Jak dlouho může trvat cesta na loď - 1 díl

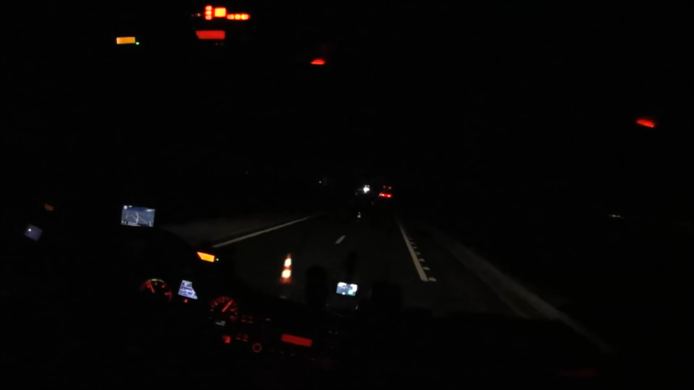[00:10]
Já vás zdravím, mé jméno je Trak Martin a dávám rady porady do vlastních schopností možností. Jedeme momentálně do Kale, jedeme po 16. Už týden je tady docela veselo. Kdo neví, tak samozřejmě na francouzské straně security dělá poctivě prohlídky, takže se tvoří fronty.
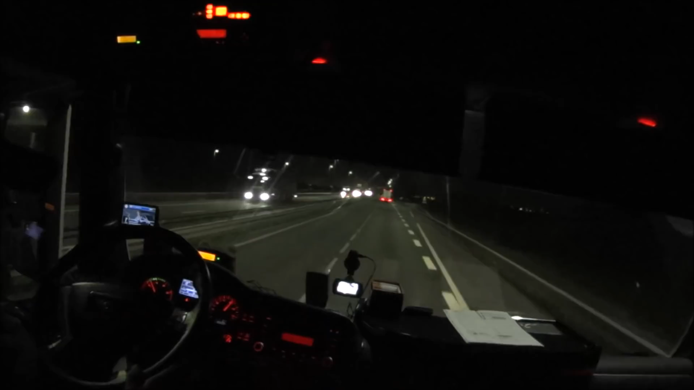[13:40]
Že prostě fréři jenom aby přepůli. Takže to bude ještě cesta zpátky, bude zajímavá. Ale 1.8 do toho, tamhle co vidím, no tak za kým vidím, tak zhruba já nevím, kilák. No. Ale tamhle snad to klapne.
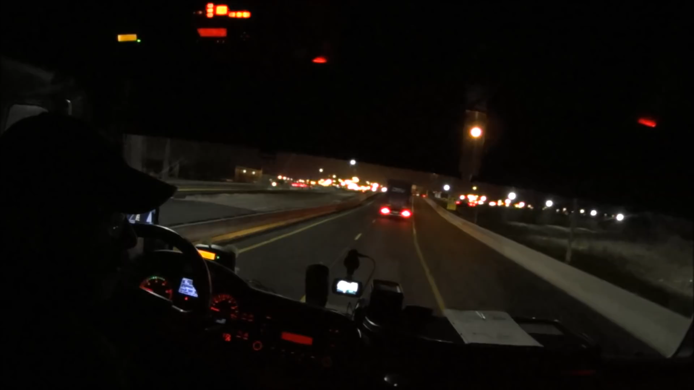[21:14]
Stíny žádný nevidím. Ale samozřejmě neriskuje člověk. Támhle nějaký 3-metrový plot už, jo. Tady je jenom kousek, který nemají dostavený, že jo. To je rychlý potom.
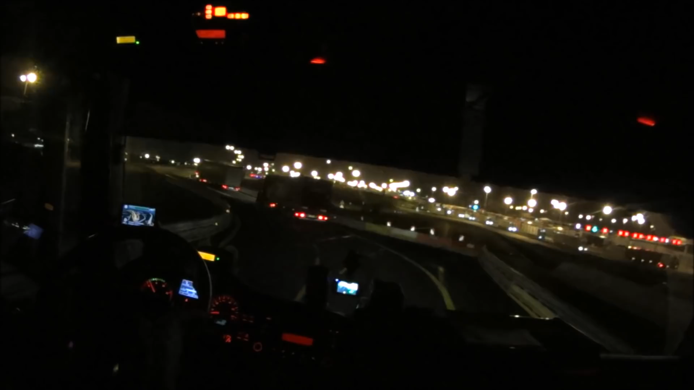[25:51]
No vidíte, parkuje se kde se dá. No, tamhle to prostě vzal a zahodil. A to má otevřenou jednu pravou stranu vrát.
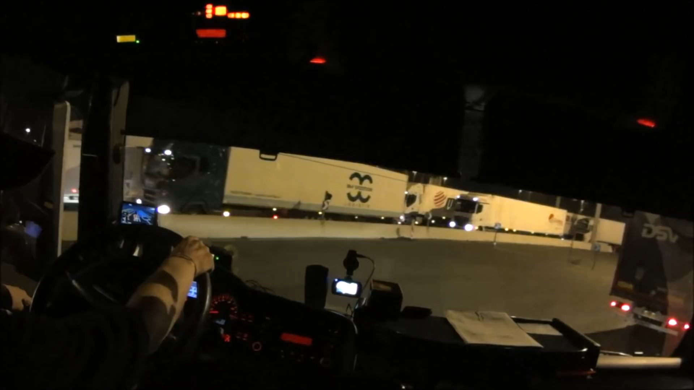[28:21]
Někde jsem tu zahlíd kluky Woodnera, takže tady nějaký čichun i bude. Aha, takže to už není.
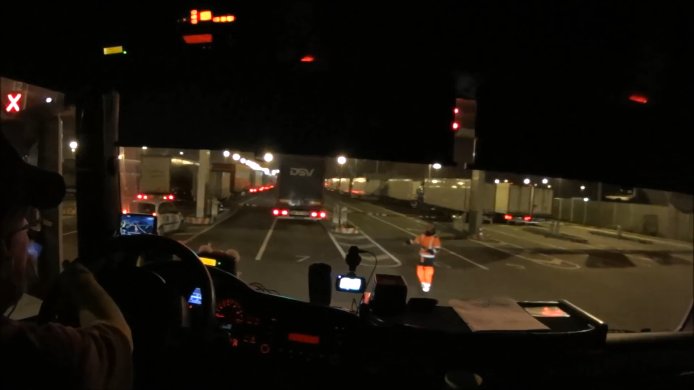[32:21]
Ve Chlívku. Tak tady už jenom riskujete, že vám budou lítat přes střechy. Když to někdo přiveze. Ten byl před chvilkou plnej, takže to vyprázdnili.
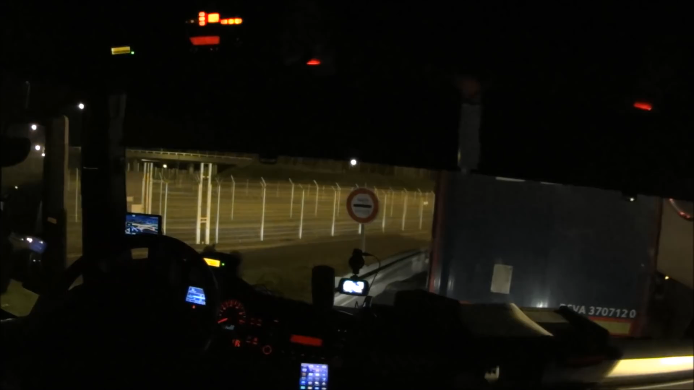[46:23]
tam je fronta. Tu jsem asi přijel ještě zavčas.
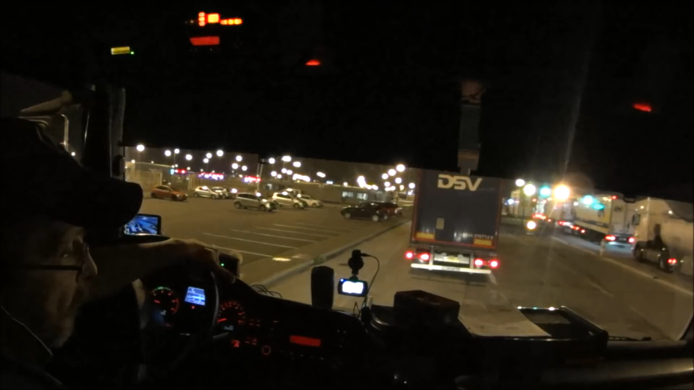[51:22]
no, tam jedno gamu nějaká mají. Pak ještě podívám, to vypadá, že jednoho tam někdo něco asi veze, no.